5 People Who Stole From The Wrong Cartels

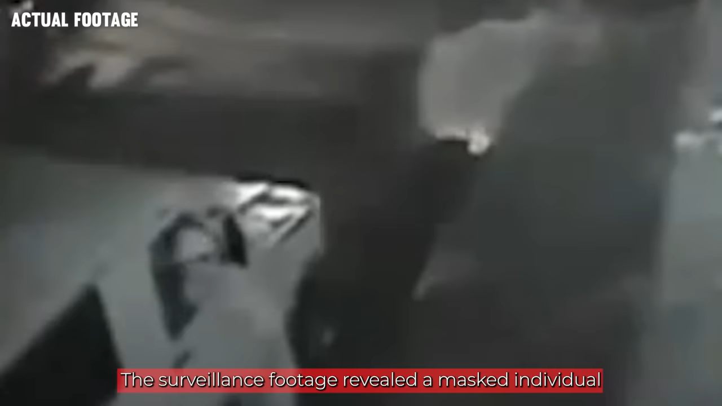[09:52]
The surveillance footage revealed a masked individual opening the front passenger door of a moving blue Dodge Ram truck.